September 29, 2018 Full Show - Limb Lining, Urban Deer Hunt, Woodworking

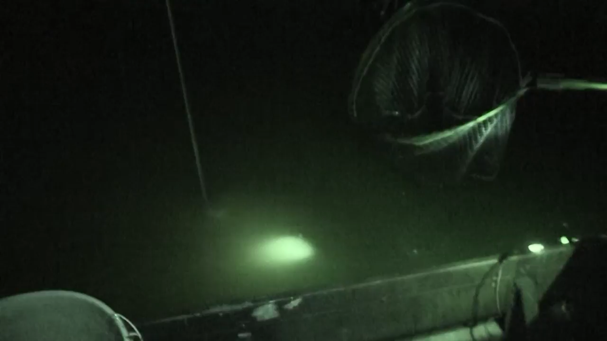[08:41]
Now that is about perfect eating size right there.
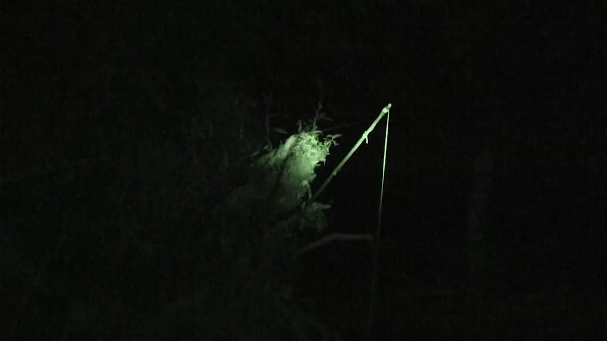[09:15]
Got some bobbin going on here.
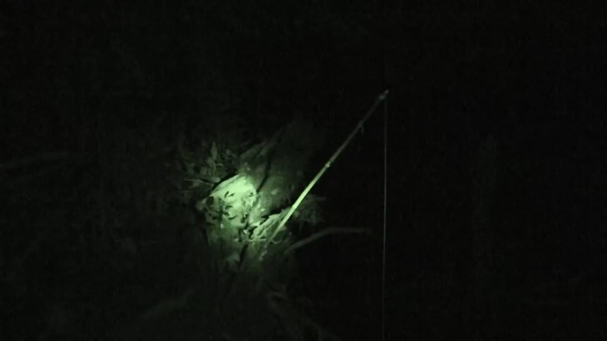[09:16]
No 20-year-old cane pole is holding in there.
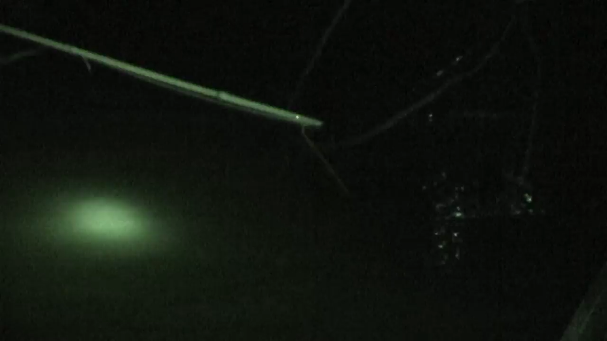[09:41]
The old canes are breaking, but they're holding. Salt river keep on flowing. Whoa, he came alive. Slapped it for us.
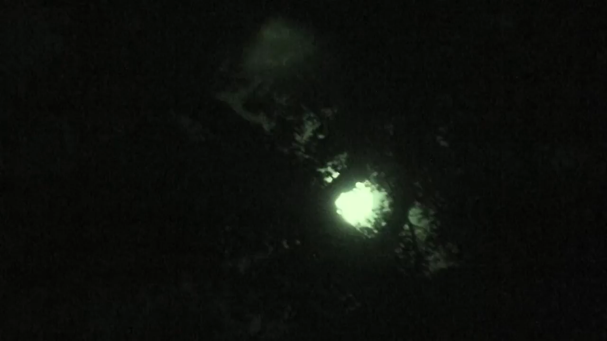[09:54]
There we go, a limb shaker, boys. There we go. That's a big fish. That's a big fish right there now.